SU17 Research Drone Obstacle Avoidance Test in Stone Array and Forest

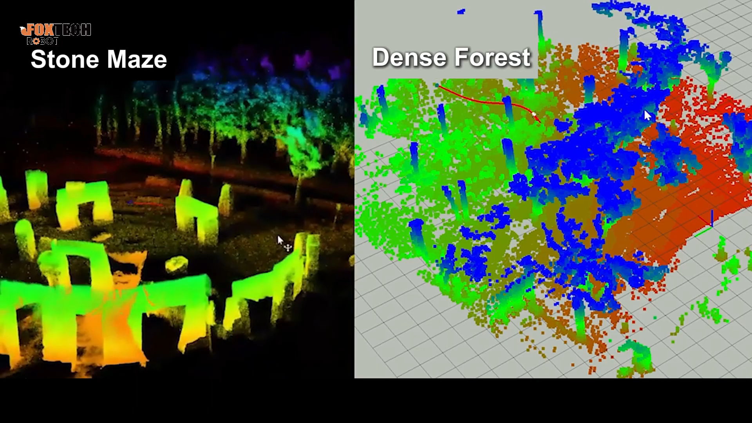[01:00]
Today, we've prepared two scenarios, a nearby stone array and a dense forest.
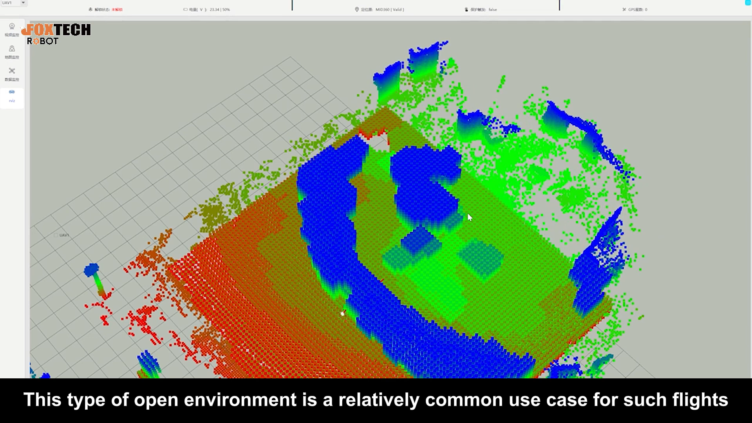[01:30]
This type of open environment is a relatively common use case for such flights. The SU-17 Research Edition drone uses LIDAR SLAM for localization,
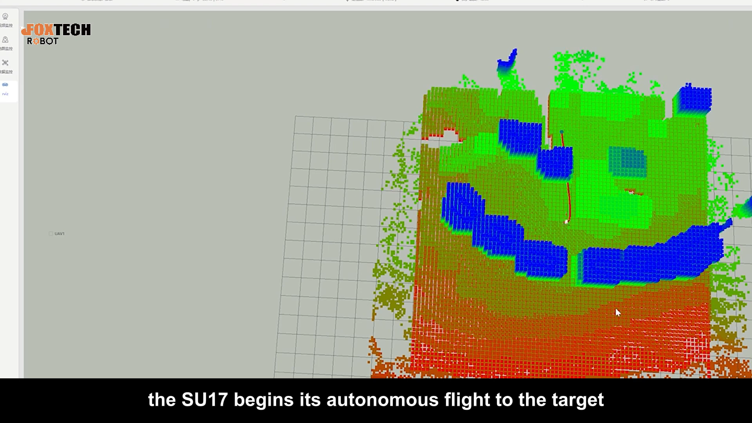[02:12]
It detects another stone pillar and begins planning a path to avoid it.
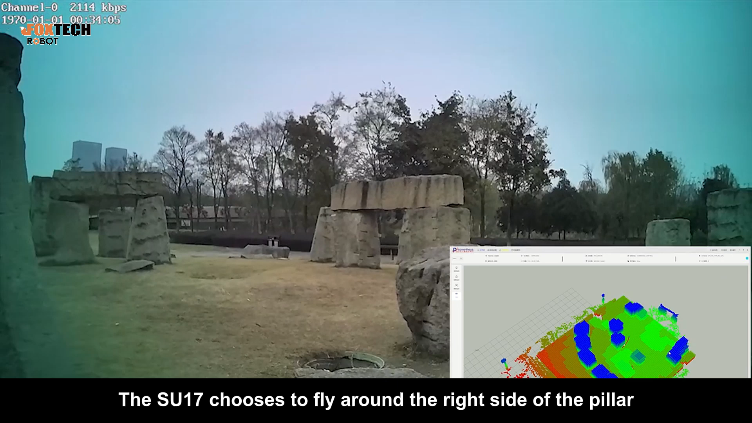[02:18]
The SU-17 chooses to fly around the right side of the pillar. Great! The SU-17 has once again successfully reached the destination.
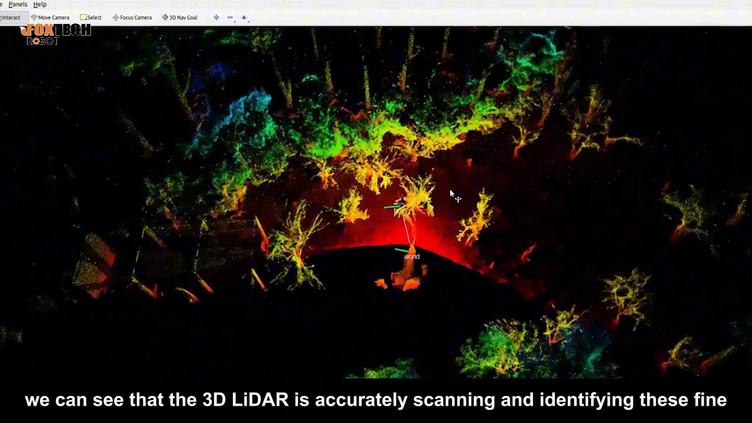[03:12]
densely packed obstacles. The drone begins planning a route through a lower space between the two trees.
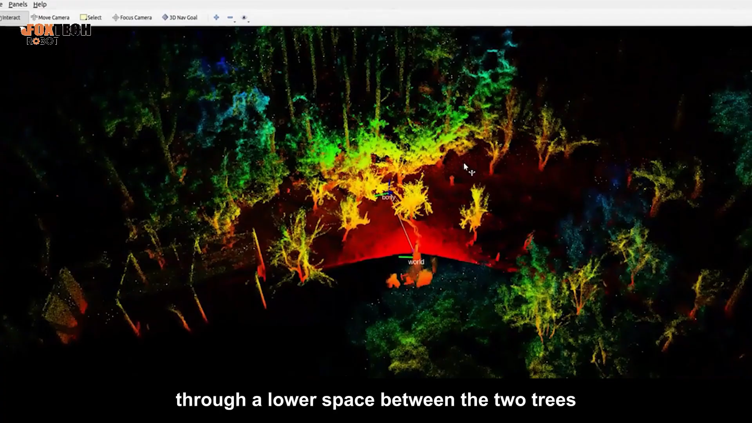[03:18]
Perfect! The SU-17 flies smoothly through the trees.
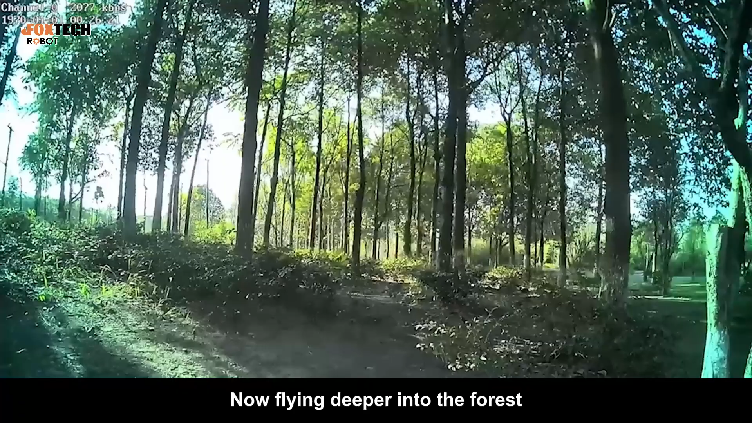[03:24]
Now, flying deeper into the forest, the drone encounters a variety of obstacles with different heights and shapes, such as trunks, bushes, branches, and uneven ground vegetation.
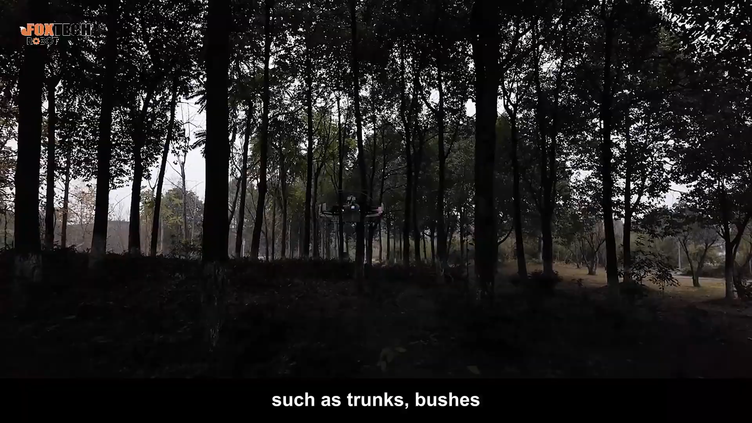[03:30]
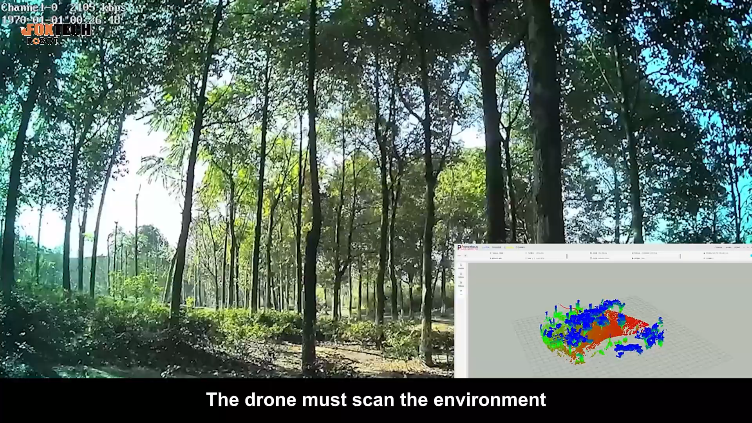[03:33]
The drone must scan the environment, map it, and plan a path to the target point.